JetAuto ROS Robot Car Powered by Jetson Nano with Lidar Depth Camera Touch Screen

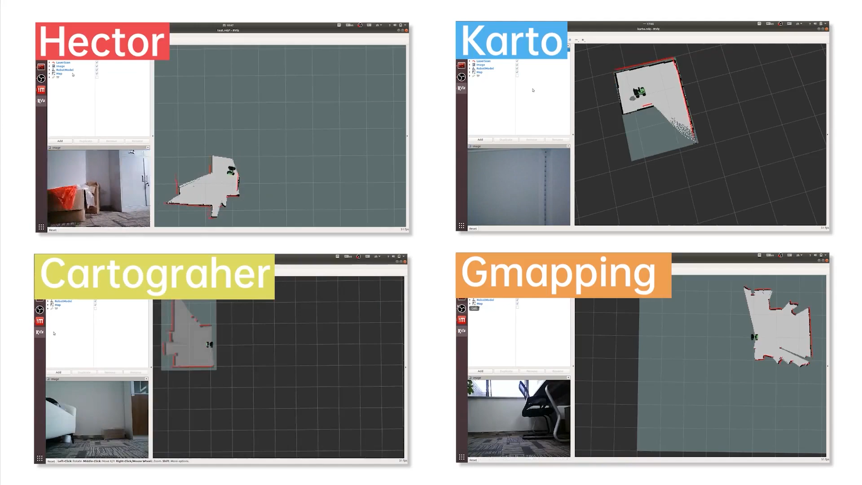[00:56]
Even when placed in unknown environments, JetAuto can use various methods to achieve simultaneous positioning,
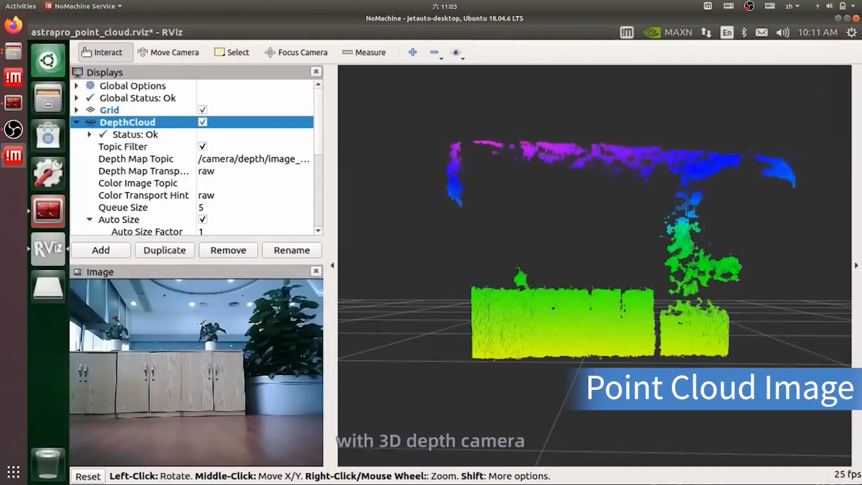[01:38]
Through the RGB camera and high precision measurement features,
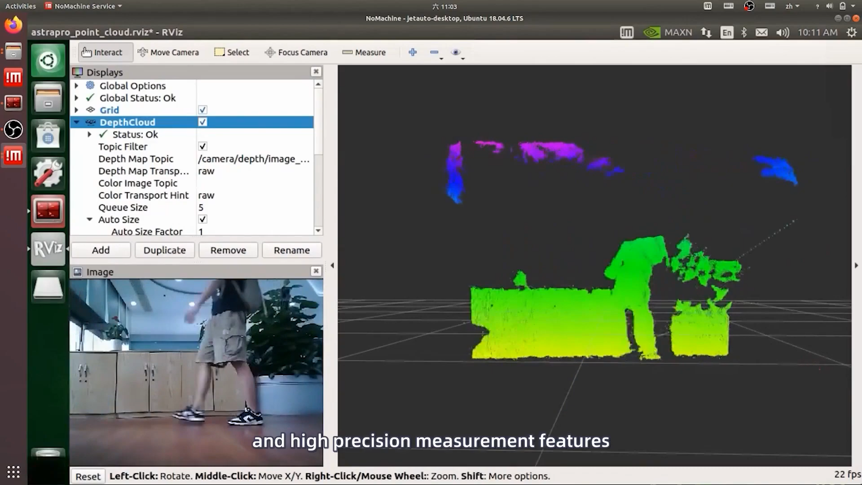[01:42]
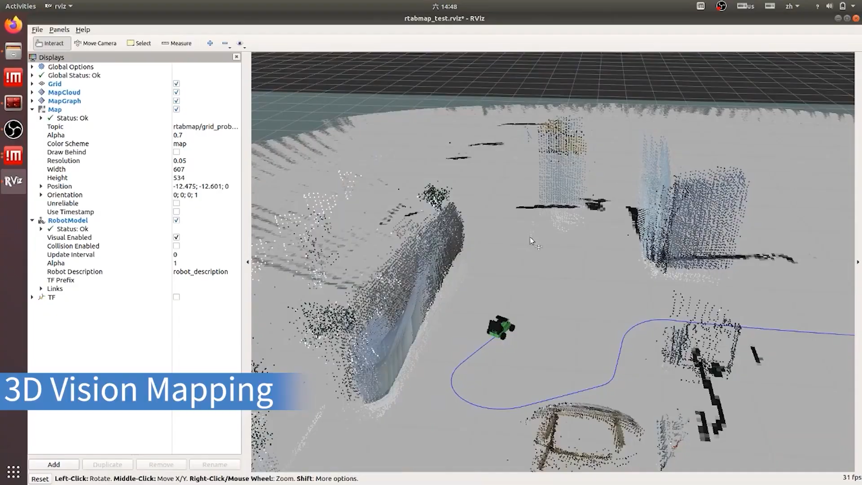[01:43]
JetAuto is able to capture surrounding point cloud image to accomplish
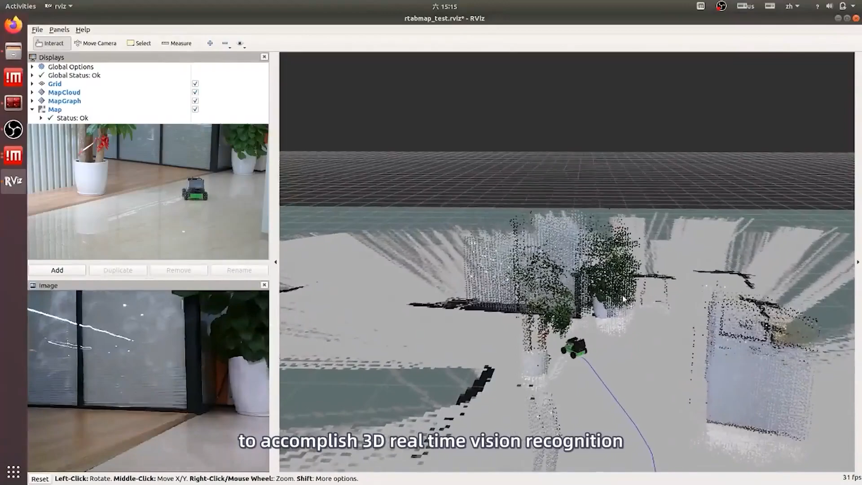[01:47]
3D real-time vision recognition and 3D vision navigation.